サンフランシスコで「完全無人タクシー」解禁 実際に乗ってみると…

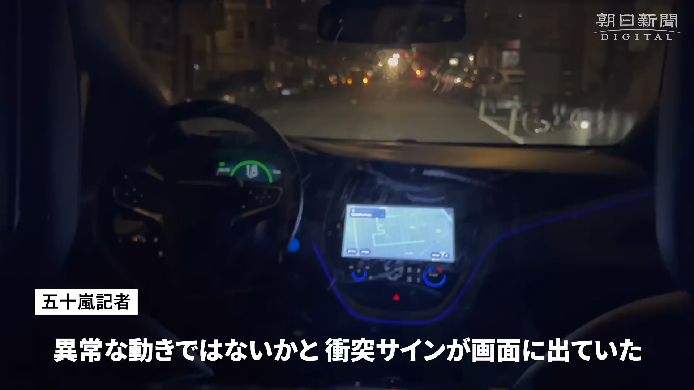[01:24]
ショートスタインみたいな形で画面に出ていたんですけど、そうすると、どこか離れたところの担当者の方に音声でつながって、